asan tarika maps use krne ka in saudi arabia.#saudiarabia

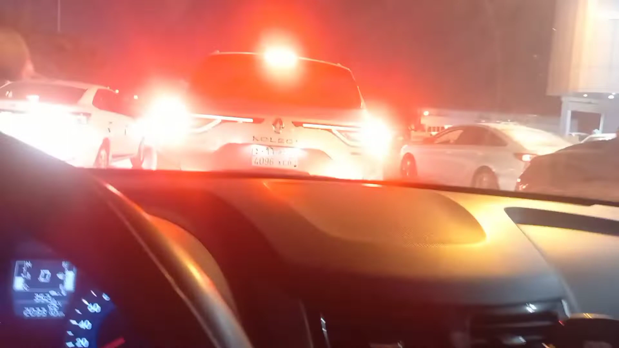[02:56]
سبر کریں اشارہ جو ہے ابھی باندے
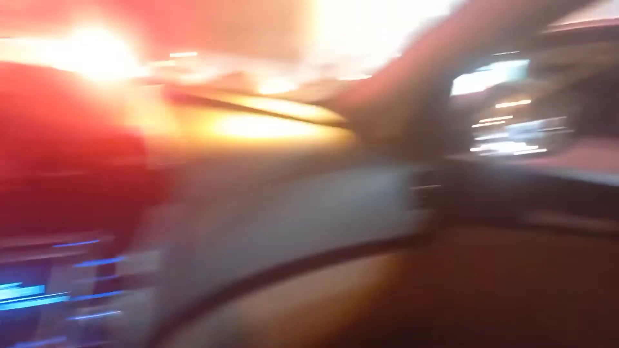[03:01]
بڑا سا کول دیتے ہیں
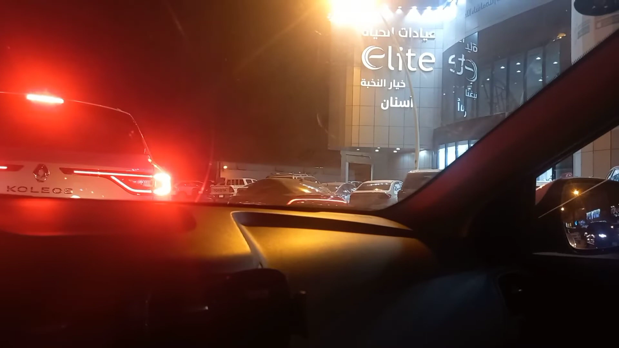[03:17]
یہ رائٹ پر جو ہے ایلائٹ خیار النخبہ اسنا یہ کیا ہے
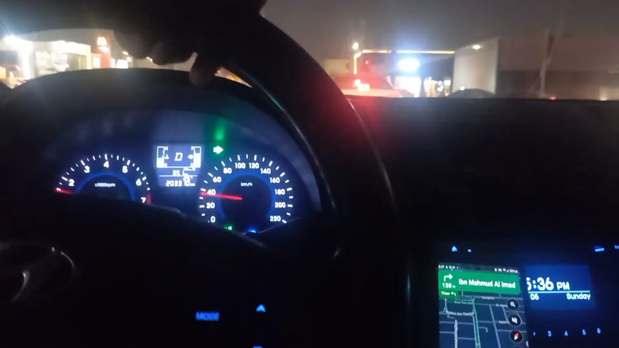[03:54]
ابھی جو ہے میں نے اشارہ لازمی دینا ہے اشارہ میں نے دے دی کیونکہ رائٹ سے ایک گاڑی آ رہا تھا پیچھے سے تو یہ دیکھیں
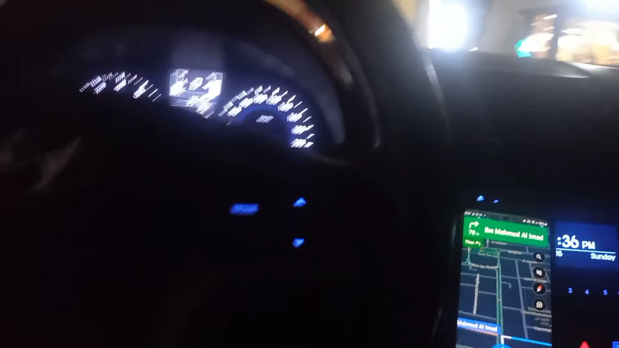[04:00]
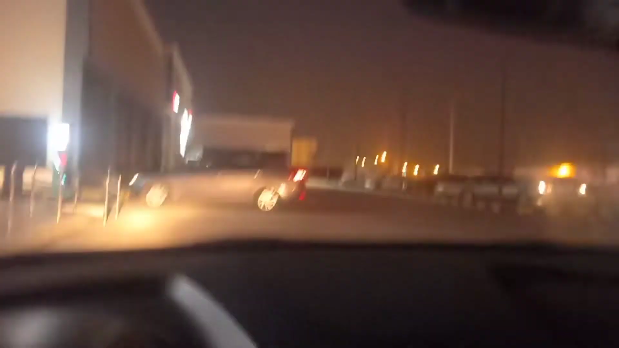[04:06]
یہ میں پہنچ گیا ہوں سامنے ساری گاڑیاں کڑی ہوئی ہے تو یہ ہمیں لگا دوں گا
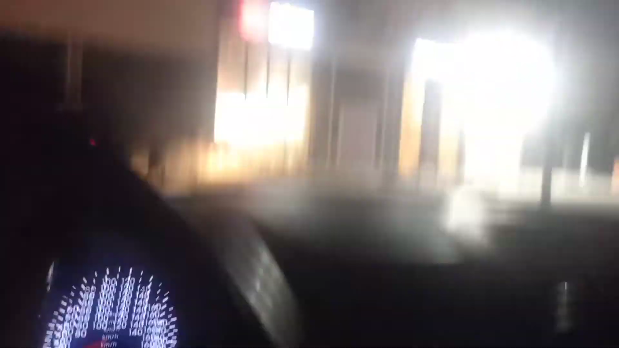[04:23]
یہ ہی پہ لگا دو سامنے جو ہے سارے ماتام سے